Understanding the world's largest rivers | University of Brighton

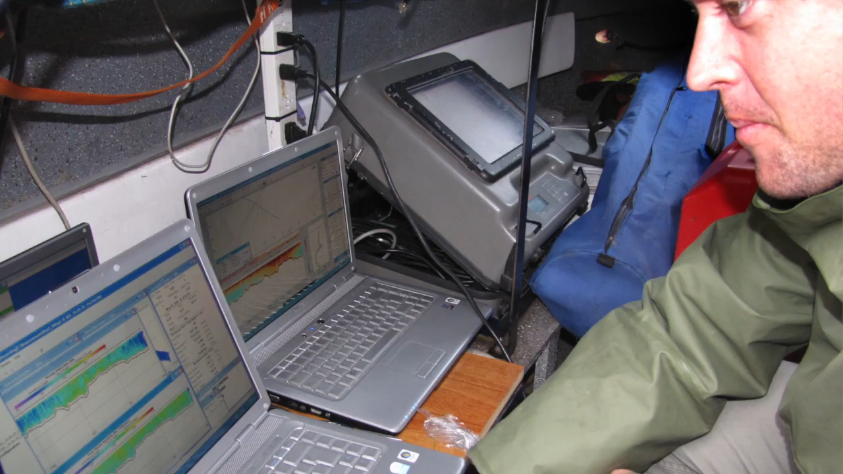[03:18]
We measure the flow structure and image the sedimentary structures preserved below the bed surface.